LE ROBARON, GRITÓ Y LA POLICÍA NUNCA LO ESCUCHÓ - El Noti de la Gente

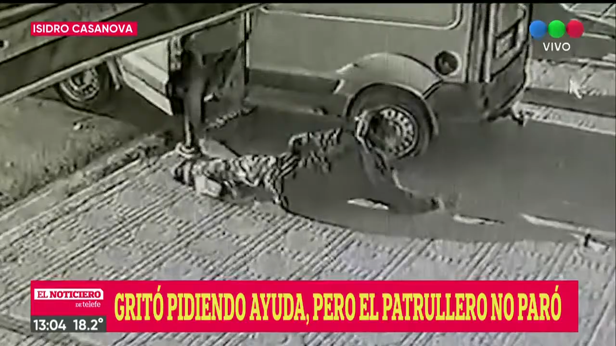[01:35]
La víctima golpeada le robaron 19 mil pesos, la camioneta, un teléfono. A esa altura ya está pasando el patrullero. Pero los chorros, para evitar al patrullero, van a pegar una marcha atrás y después van a salir.